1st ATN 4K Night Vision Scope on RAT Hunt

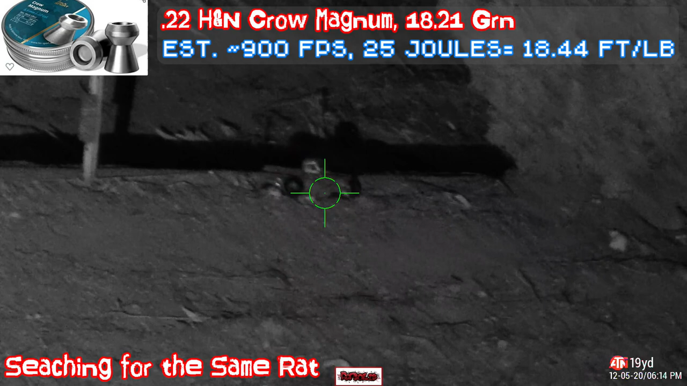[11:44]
So I'm going to record this footage. This footage is basically with no IR torch on.
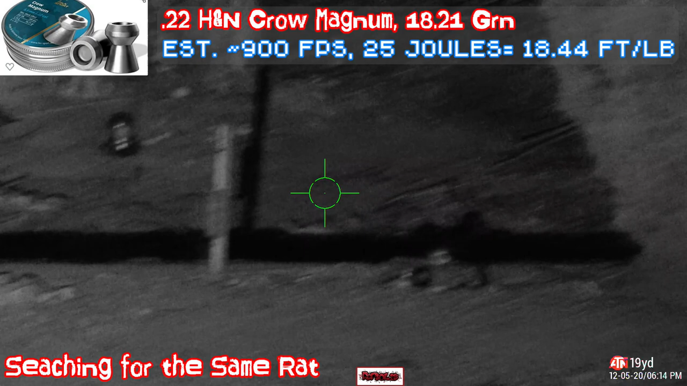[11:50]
It's just regular security camera IR light. It's lighting up the backyard.
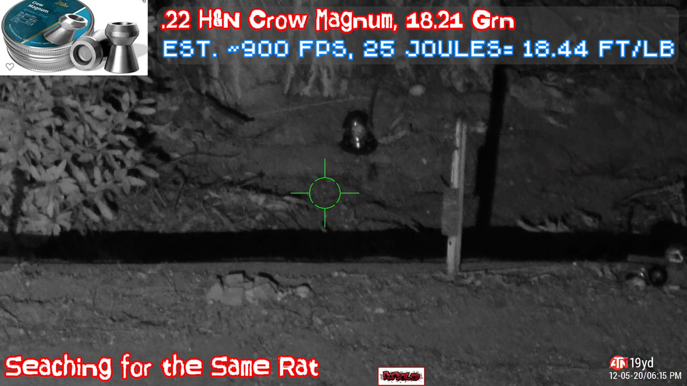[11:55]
This way I won't draw a giant red dot in front of the animal.
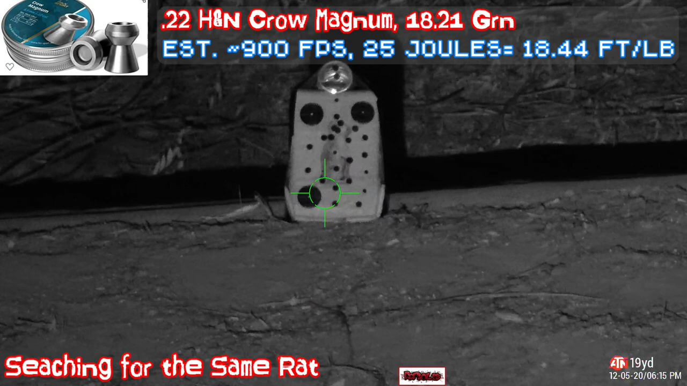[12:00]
Especially if the rat can see it.
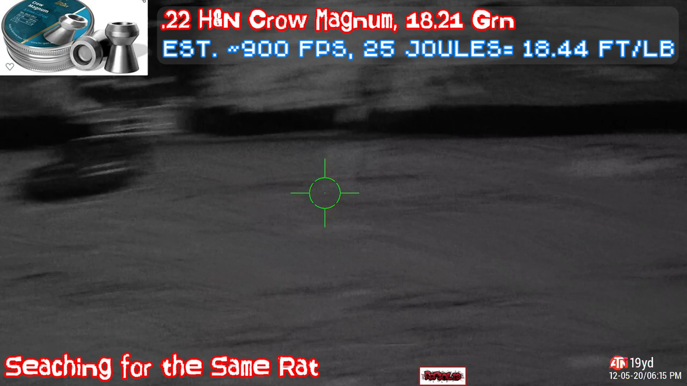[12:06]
And I removed the camouflage from the stand so it doesn't have that noise.
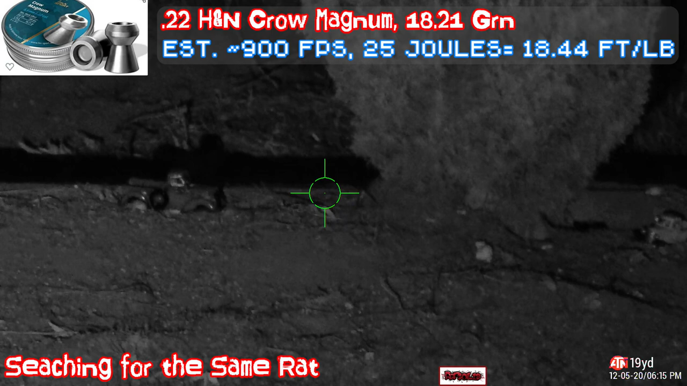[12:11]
Keep going. Off. See, this is where the security camera turns off and then we'll turn back on again.
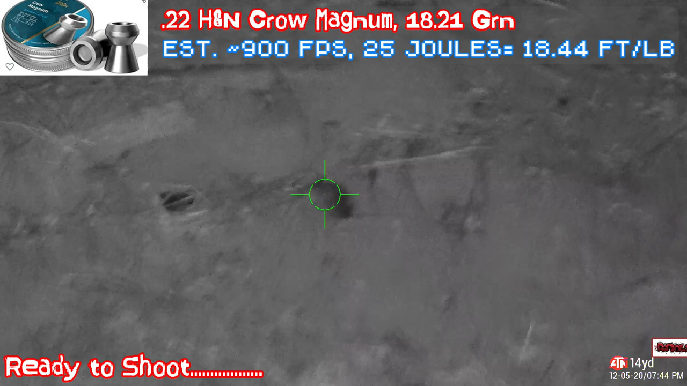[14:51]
Probably a second hit. That's a very big rat. Let's give one more hit.
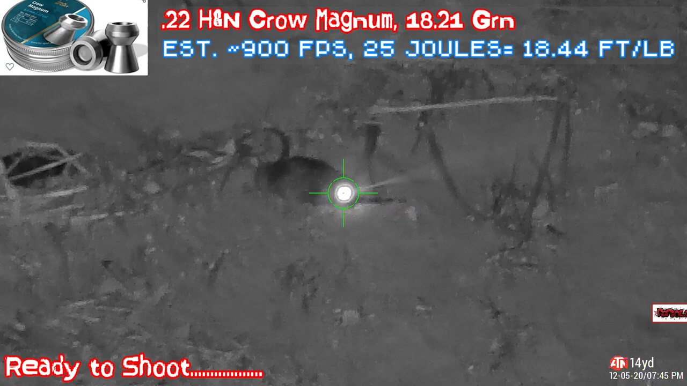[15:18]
Right in the head. I believe this is a full dead.